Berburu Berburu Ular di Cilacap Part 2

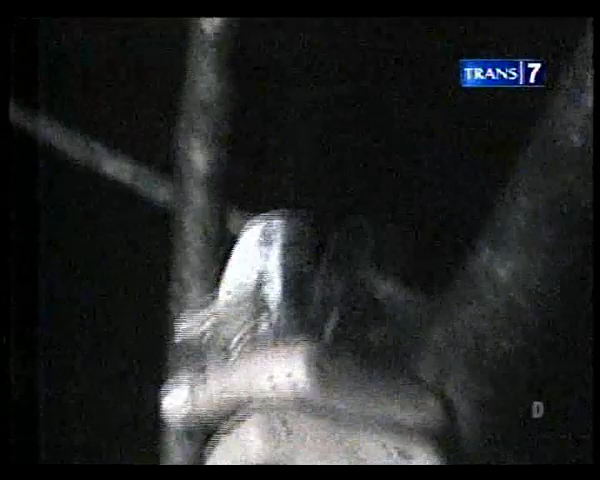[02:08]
Wow boleh mendekat kesini ya Ular King Cobra yang tadi Mas Deddy bilang kan lagi pergantian kulit Iya Itu memang ini pakai sentur